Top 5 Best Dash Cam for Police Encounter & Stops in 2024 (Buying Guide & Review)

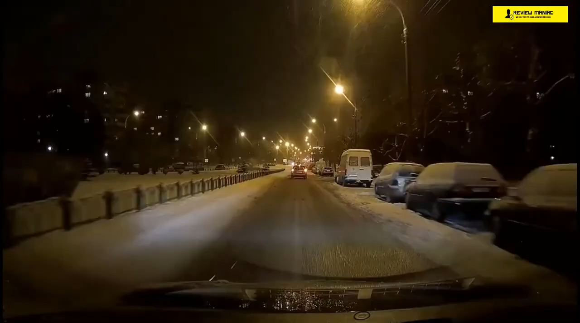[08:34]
the bitrate is 15 megabits per second for both the front and rear channels. With its stealthy wedge shape, the SG9663DC keeps a low profile on your windshield. If you'd like to avoid attracting unwanted attention while parking in a sketchy area, the camera is easy to remove from its mount if you want to take it with you or stow it away. It even comes with a useful pouch to store it in while off-duty. GPS logging is supported, and an external GPS antenna is included with the camera. Speed can be displayed in kilometers an hour or miles per hour.